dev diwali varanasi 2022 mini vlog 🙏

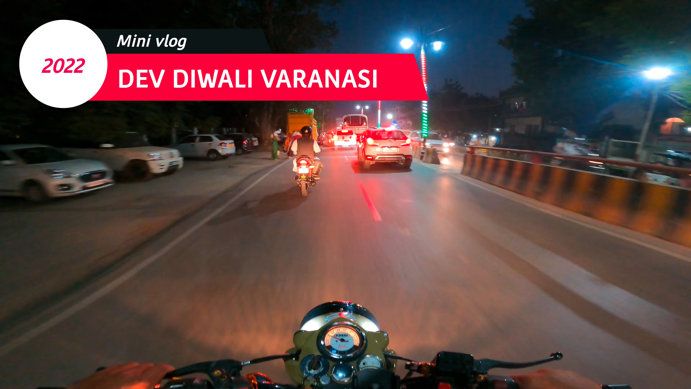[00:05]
का टाइम हो रहा है साड़े पांच और मेरे को निकलने में काफी डिले हो गया सोच रहा ना साड़े साथ विज से पहले पहुत
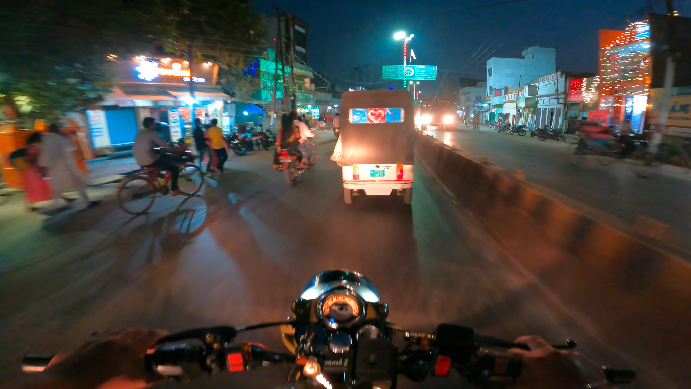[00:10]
जाओं दसा समय घाट पे क्योंकि जो आतिस वाजी होगी ना जो पटाखे जलेंगे ना वह मेरे को रिकॉर्ड करना है भाई क्या बहतरी तिरंगे से सजाया गया है यह है चौका घाट ओवर वीज को दोनों साइड एकदम मस्त अपने तिरंगे के कलर में वह